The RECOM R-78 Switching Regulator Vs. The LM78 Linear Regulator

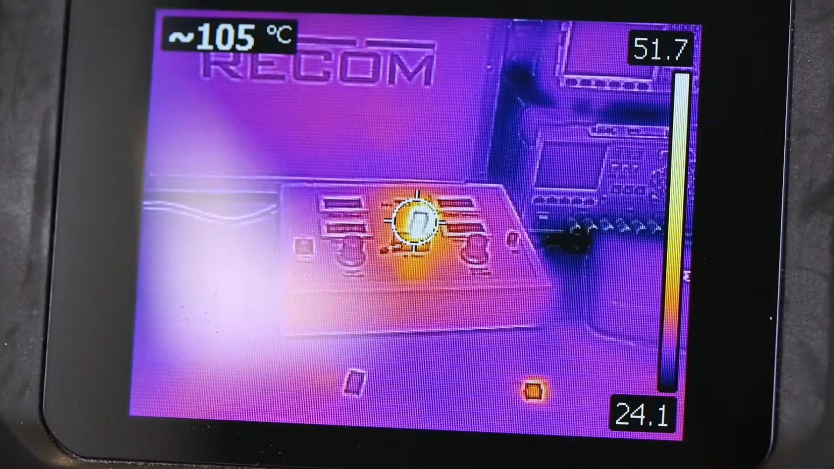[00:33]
You can see in the thermal images that this will result in a significant amount of heat generated,